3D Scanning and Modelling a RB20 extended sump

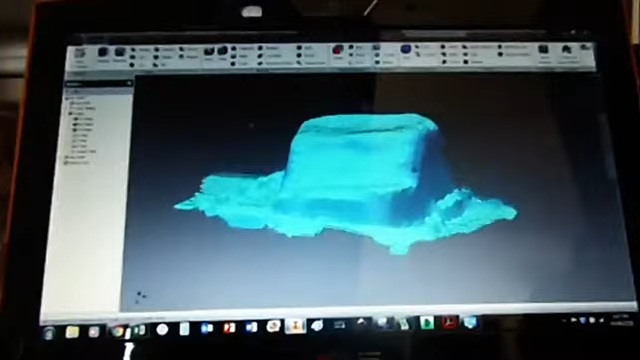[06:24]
Turn the mesh on so you can see all the faces that it's sort of tried to generate to make it into 3D.
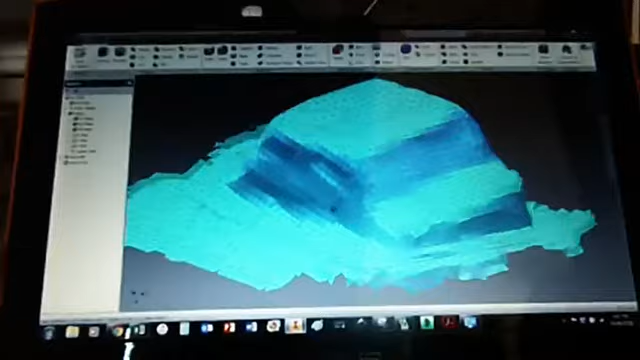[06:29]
It's not too bad, but we'll see if we can measure anything off it.
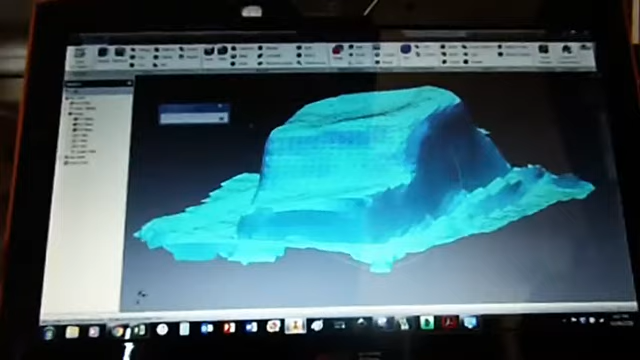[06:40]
And try and draw a new one.
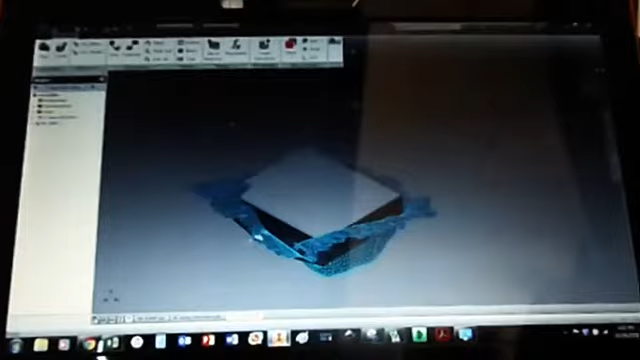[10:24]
but then we can't move our scan, so it's stuck there, which is good.
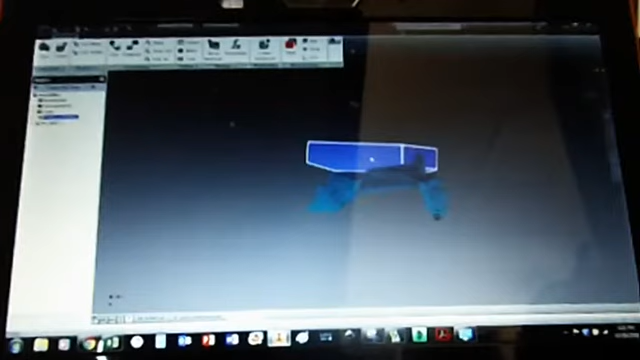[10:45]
So I'm gonna try and line this doobie thing up.
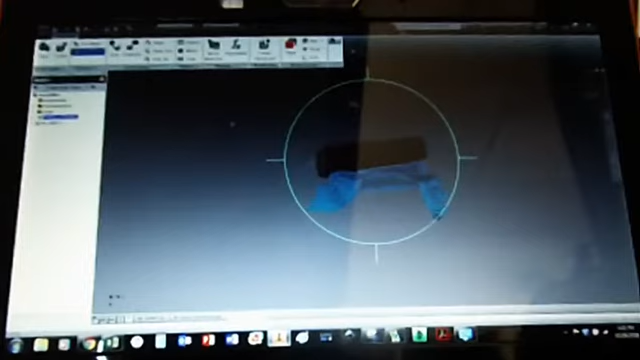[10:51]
Try and bring it down to this ledge here.
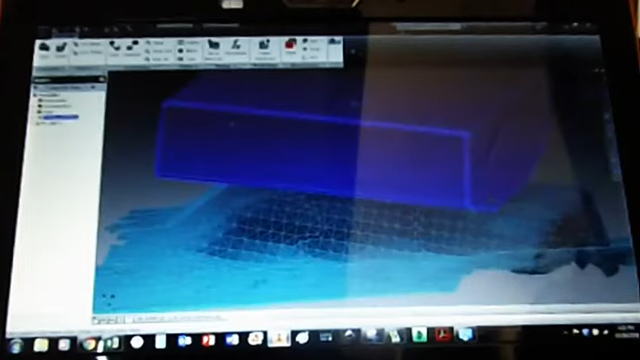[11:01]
So bring him down to that ledge there.
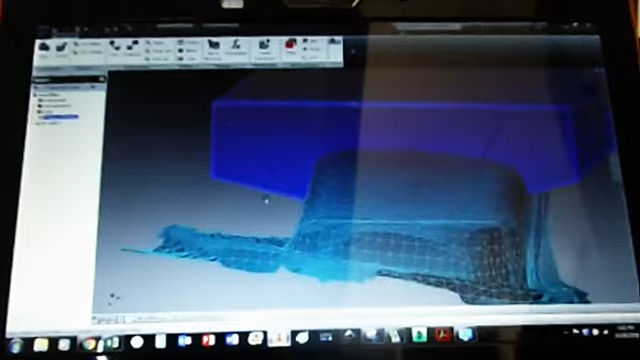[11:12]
And see, it's on the piss. So I'm gonna try and rotate it around some more,
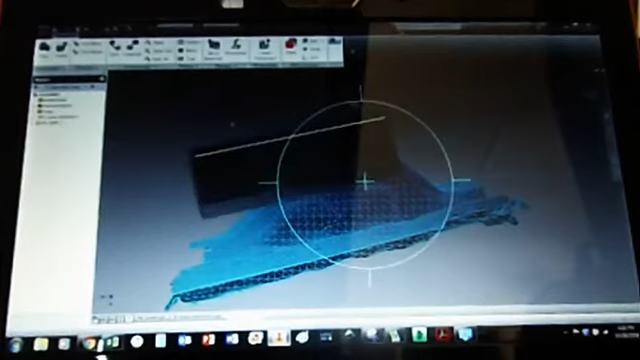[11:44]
Kinda looks parallel. Kinda doesn't look parallel.
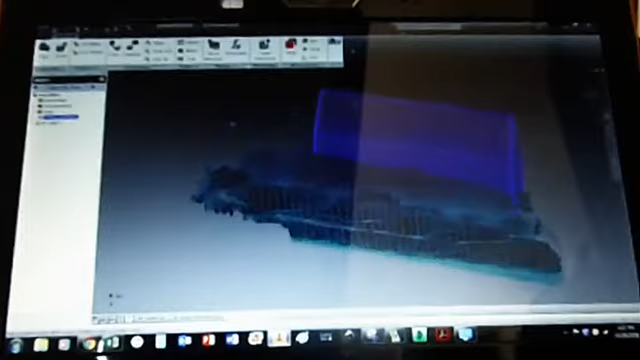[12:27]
It's roughly the front there. So just for now we'll ground it here.
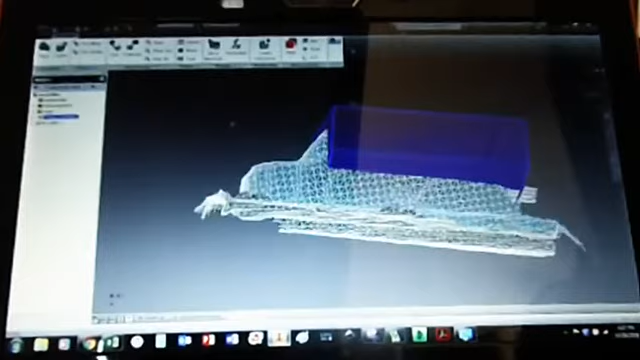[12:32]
That way we can't drag either of them.
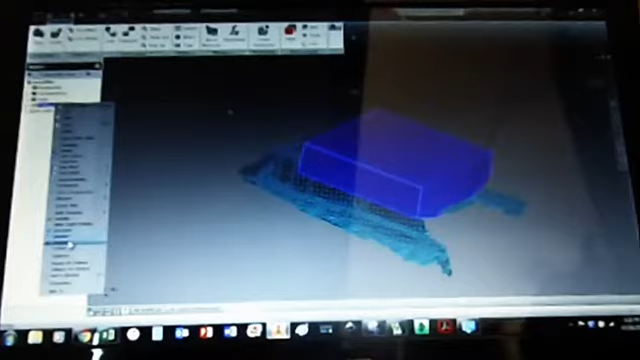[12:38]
If I make this transparent, we can at least see through it to see where we're going wrong. So you can see that our edge and that edge is not aligned properly.
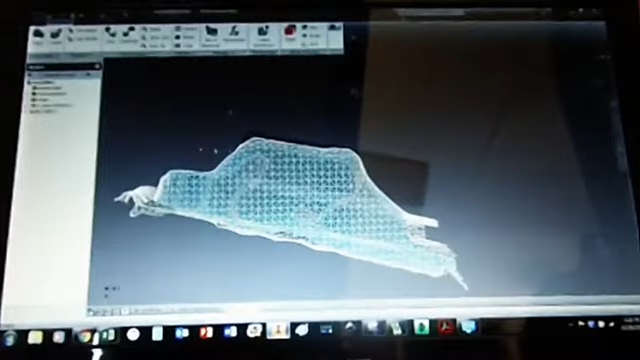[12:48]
So unground that.
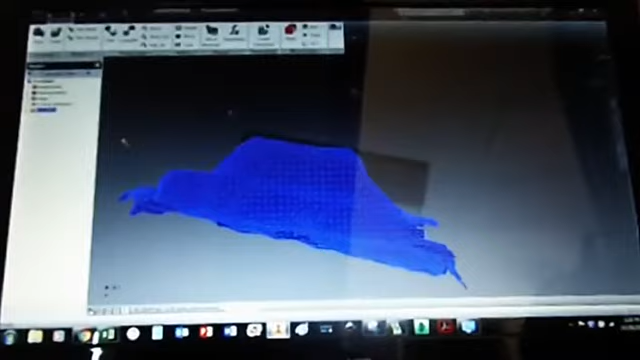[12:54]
Slap him. And then do part rotate. Oh, it won't let me do it when it's transparent.
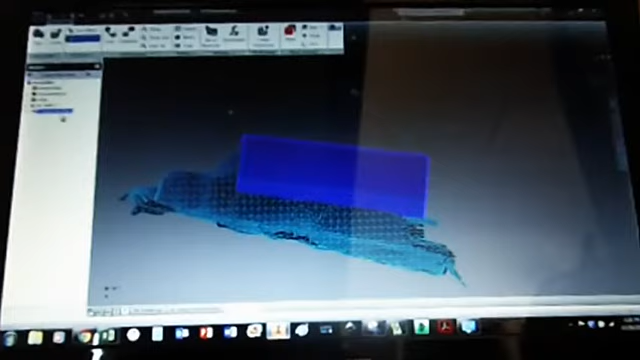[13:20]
Change it to wireframe. There we go, that's a bit easier to see where we're at.
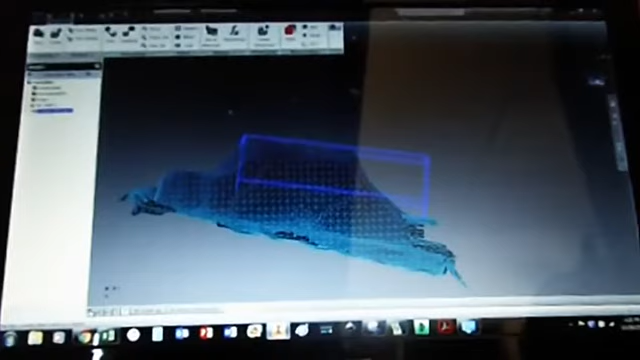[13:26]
Kind of looks right that way.
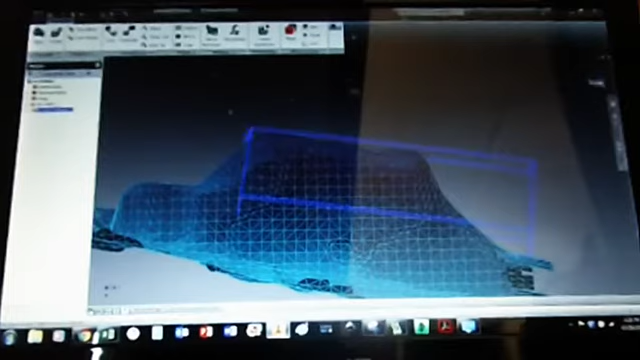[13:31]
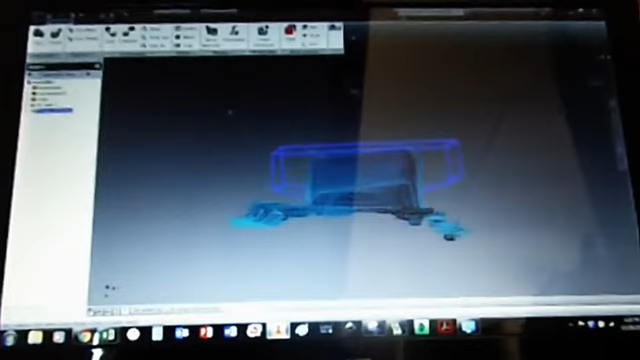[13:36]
Kind of doesn't look right that way. If you line it up, we've got to rotate it over a bit more.
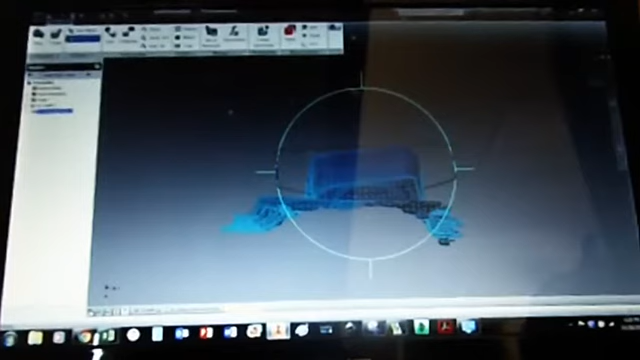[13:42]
Other way, mate. Kind of like that. Out there. Now we can ground it again
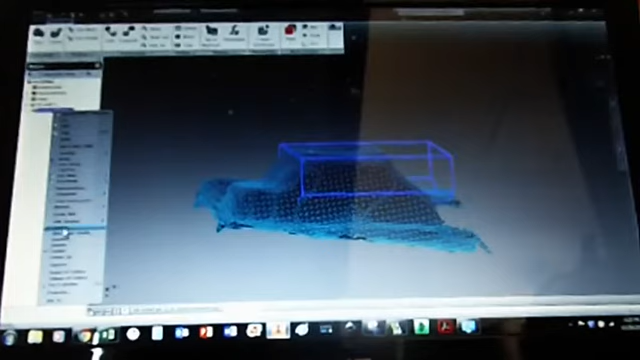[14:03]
and take a few more guesses at it. So